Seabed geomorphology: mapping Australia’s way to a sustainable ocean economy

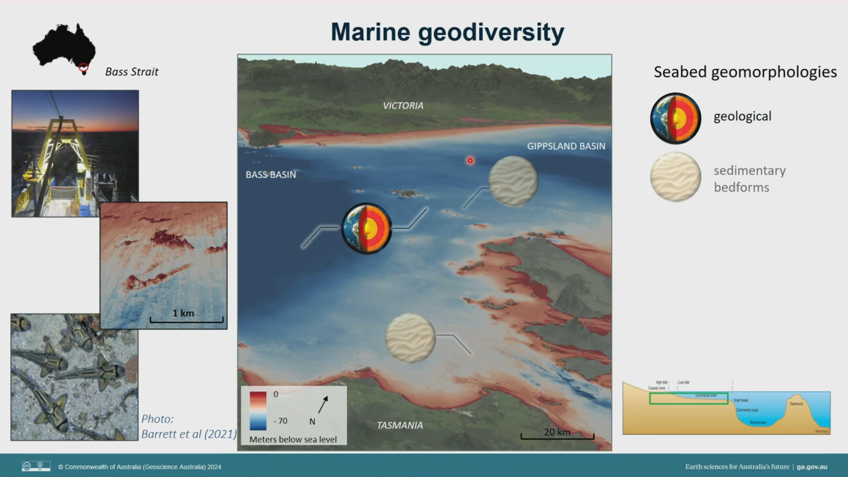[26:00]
So very shallow, hard basement in here. And these provide the context for the geomorphological processes that are occurring in this part of the world. We have very strong currents that move from west towards the east. They sweep through the Bass Strait over here. And we also have very strong tidal currents that are forced through these straits down in the southern area here. This deep blue area here is actually an area that's about 20 meters deep. These scours are 20 meters below the surrounding seabed as those tidal channels, as those tidal flows cut through here. So obviously not a great place to put a cable. Really important to understand that level of energy is just there immediately offshore Tasmania.
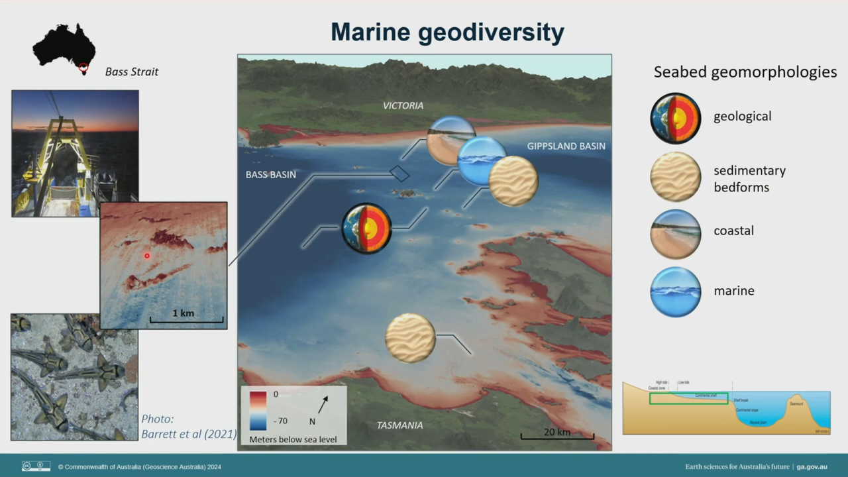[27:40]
See this large horseshoe-shaped feature. These are some of these old Aeolian dunes that are semi-lithified and they're hard. These contrast with, do you see the vertical lines coming up through here? These are actually modern marine bedforms that are migrating through the area. This is quite high energy coming through here. So in the lee of these old hard dunes that aren't moving,